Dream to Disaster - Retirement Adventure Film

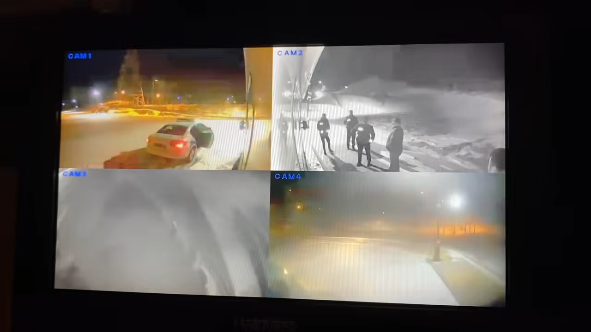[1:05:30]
Just having a nice stop for the night in this lovely little park up, and the police drive around with the lights on all the time. It means they're on duty, but I think so far you can see in the top right-hand corner, there's John and five policemen.